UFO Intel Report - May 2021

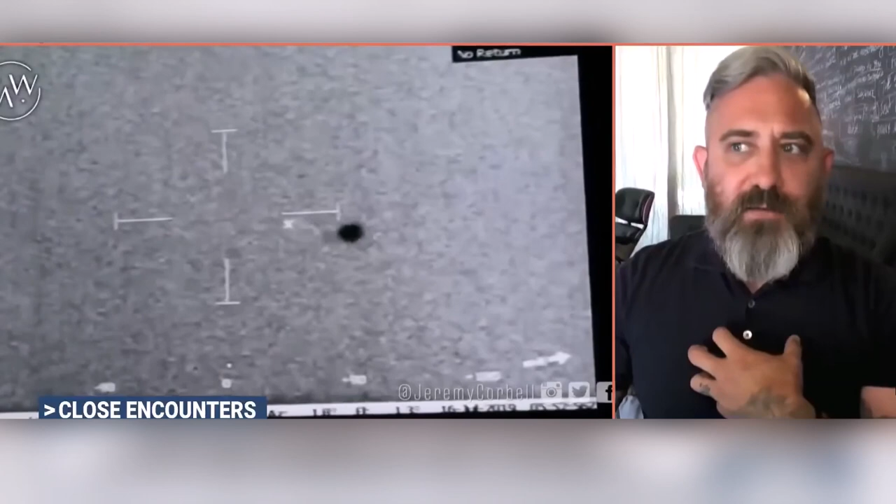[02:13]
So I obtained and released that footage with my mentor in journalism, George Knapp, and all of this was unclassified, but it was directly confirmed by the Pentagon, which is really cool. So they're starting to talk about this. These are true unknowns. We don't know if this is from an adversarial foreign nation. We're pretty sure that it's not a black budget program within the United States, because nobody that runs those knows what this is. This appears to be, and it possibly is, a beyond-next-generation technology.